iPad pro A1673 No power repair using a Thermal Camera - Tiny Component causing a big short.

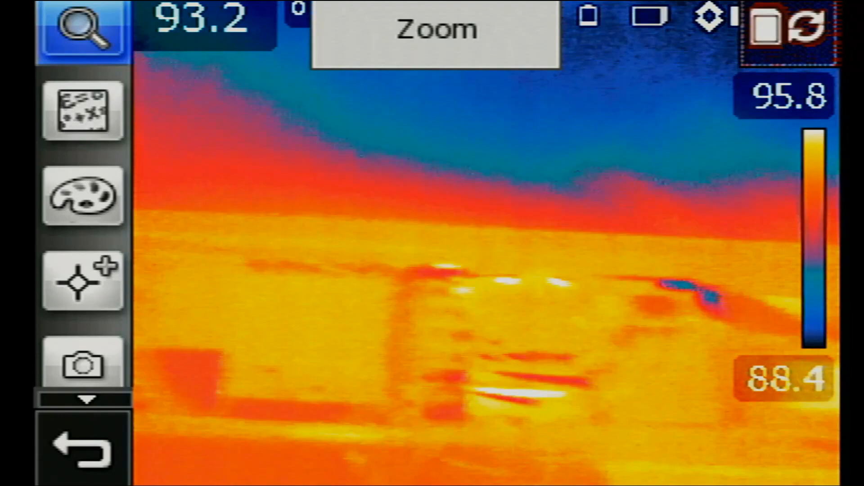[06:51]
And now if we turn the power supply on, will we see those two big spots, heat spots and the tiny one pointing to the capacitors? Let's see. One, two, three.
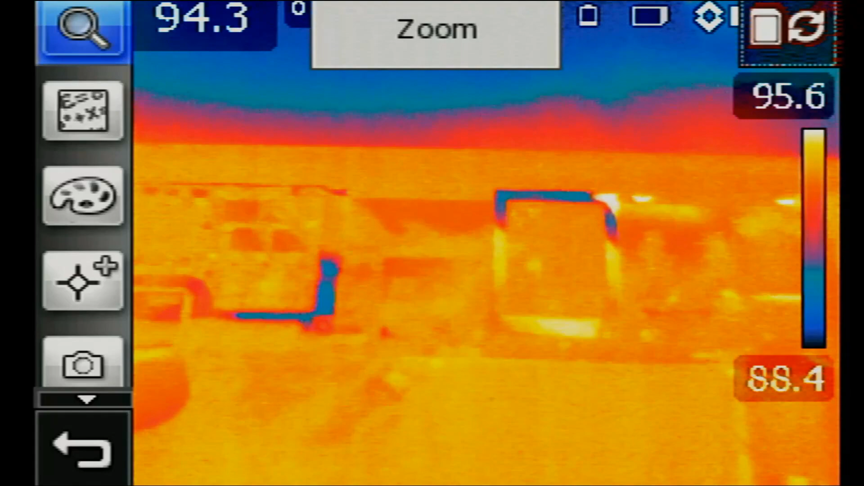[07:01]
And now we see nothing. Look at this. Now the CPU is turning on. You see? The two big spots that were initially heating up, they were right there. And the capacitor that we removed was on top here. Look at this.
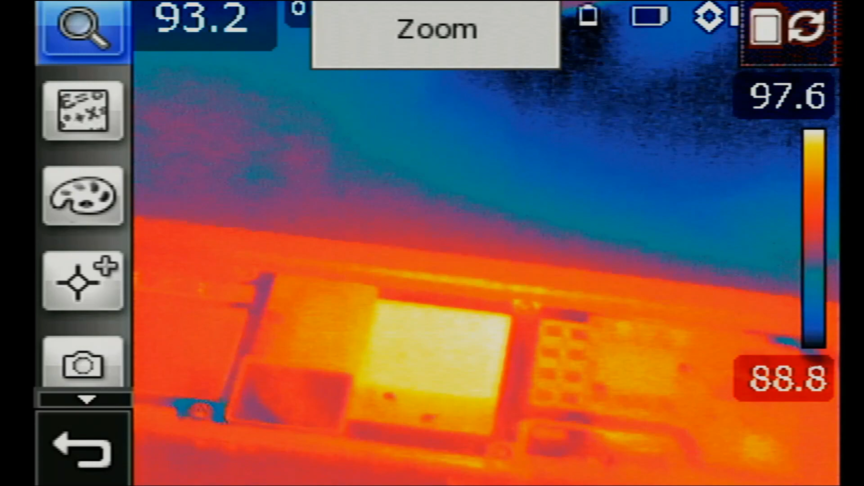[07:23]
That's one beautiful scene. One beautiful, healthy scene. That's a healthy motherboard.